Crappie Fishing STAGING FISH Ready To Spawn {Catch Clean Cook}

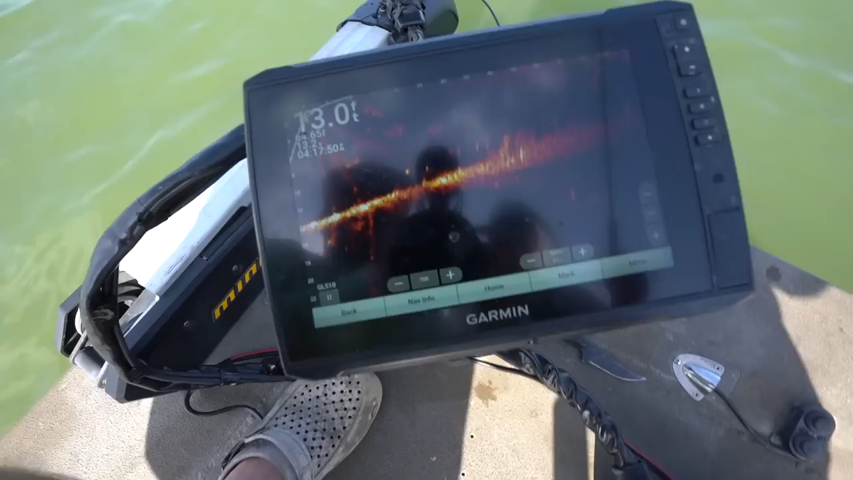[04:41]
so he's right on top of the fish right now you can't see it because his trolling motor's moving but he just went over a fish and it didn't eat coming up to a little ball of shad there's a big crappie sitting right there
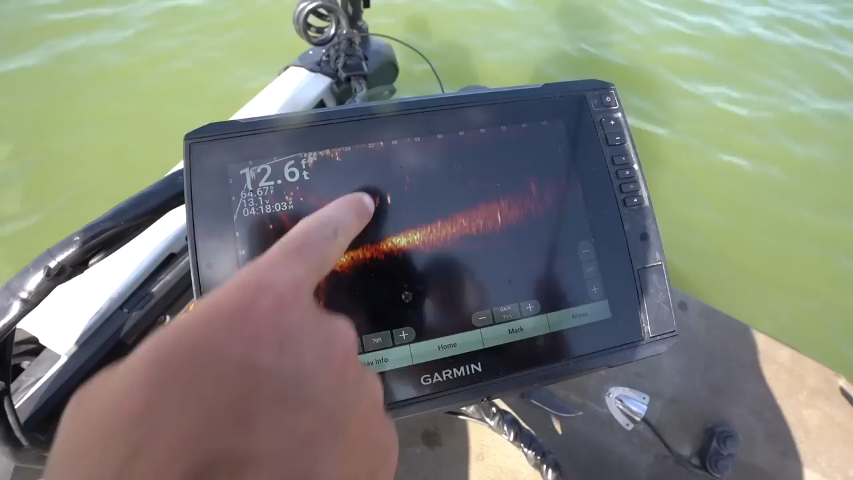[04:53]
On screen: depth 12.6 ft
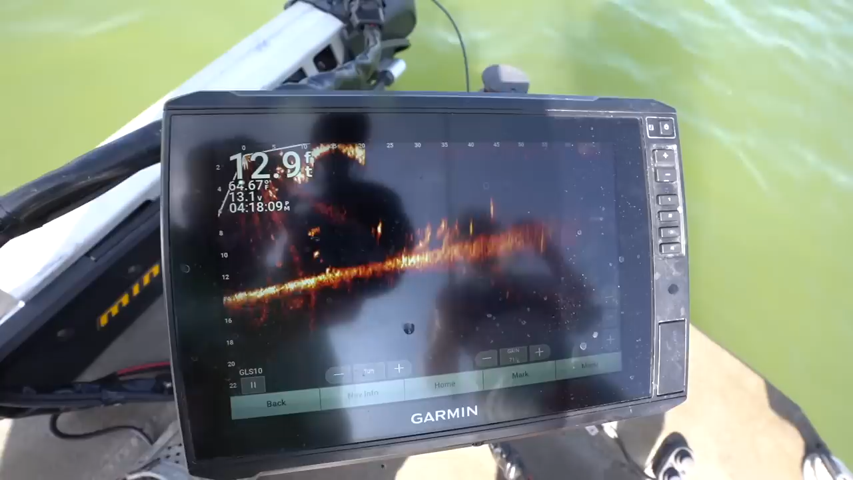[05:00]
so that crappie's at 20 foot he's going to cast out 20 foot right there
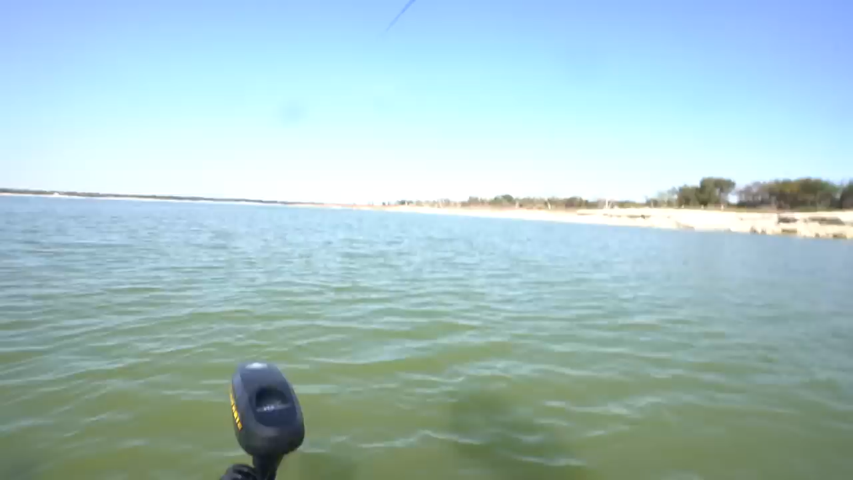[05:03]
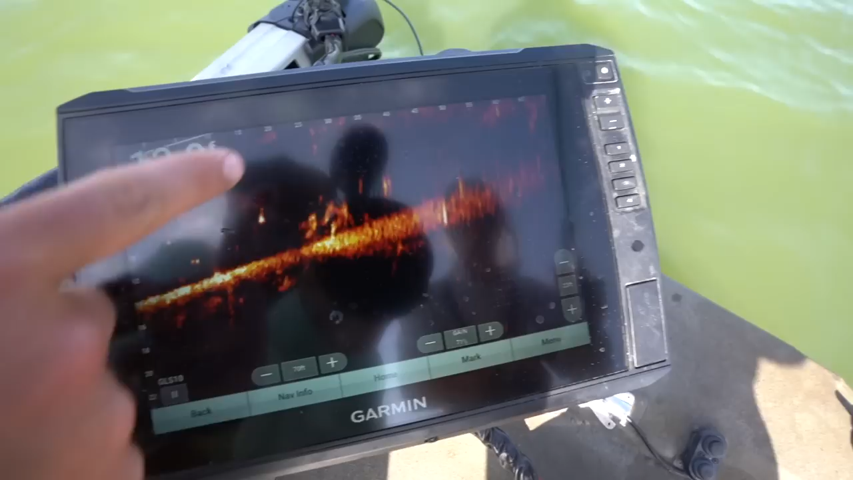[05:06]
you can see his jigs you always cast past him there's a little brush pile but he's gonna reel it to us
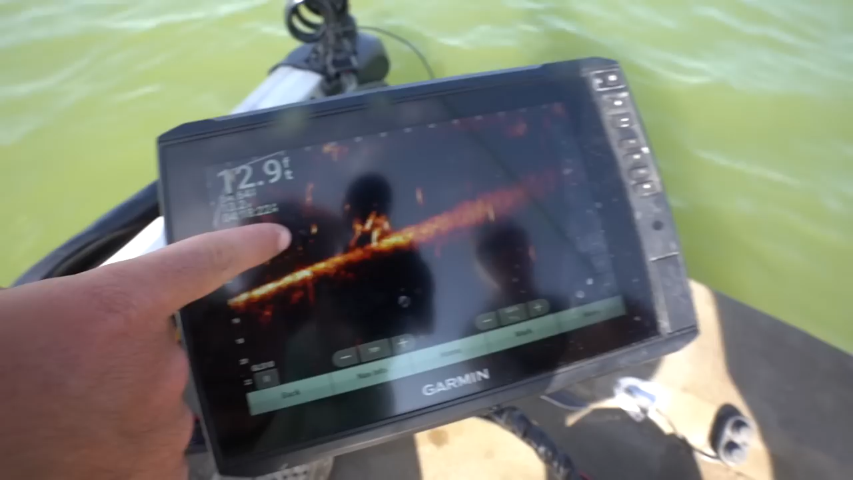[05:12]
just like that this fish is moving but he should eat if he gets it on
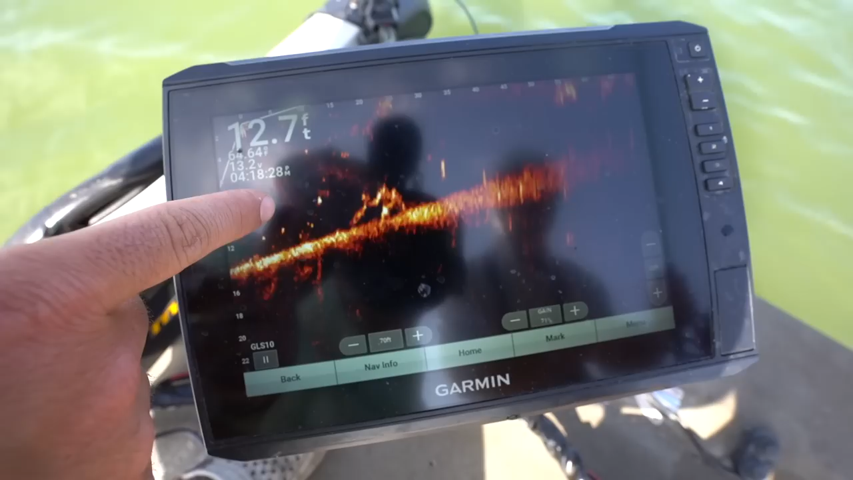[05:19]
On screen: depth 12.7 ft
top of him just like that he should eat yep chasing it got him
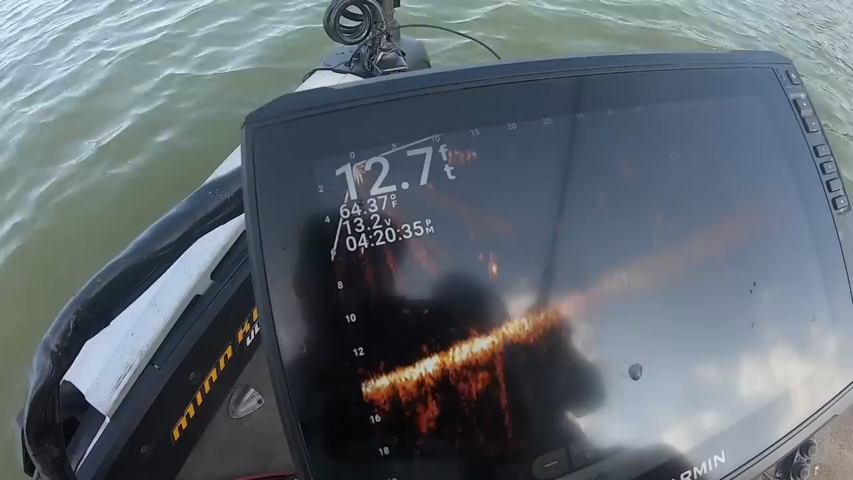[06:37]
On screen: depth 12.7 ft, water 64.37°F
oh yes sir oh he chased it for a second he came out for a second get back on him
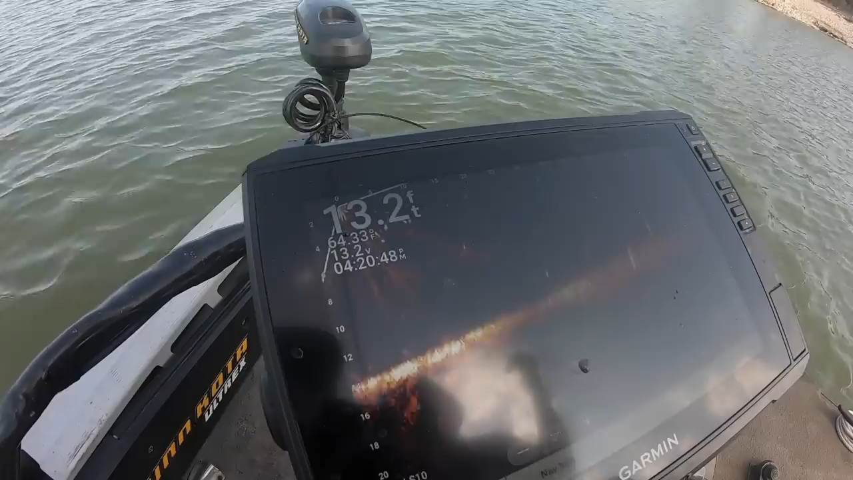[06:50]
On screen: depth 13.2 ft
he kind of weird yeah he kind of he's either turning weird or it's two out there yes sir there's two right there dropping right on their heads
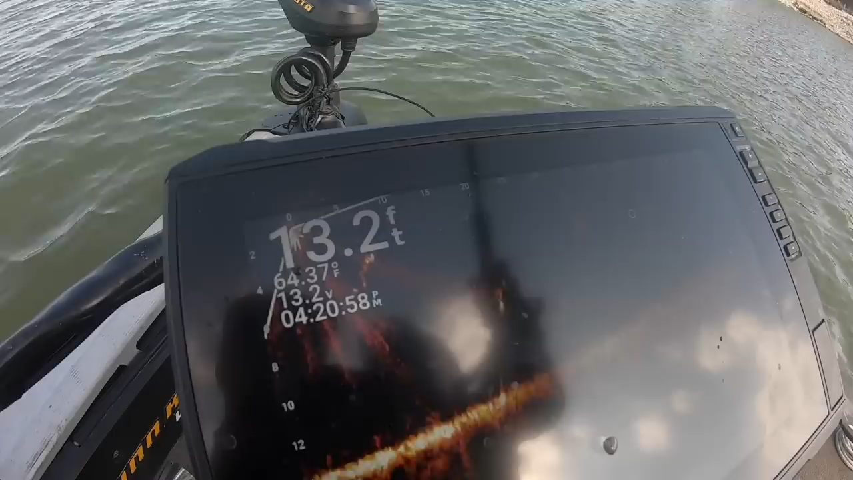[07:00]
On screen: depth 13.2 ft, water 64.37°F
a little high uh that back one might not be about to find out he's chasing it he's chasing it go up up up up up dead sticking i'm dead sticking i mean lost interest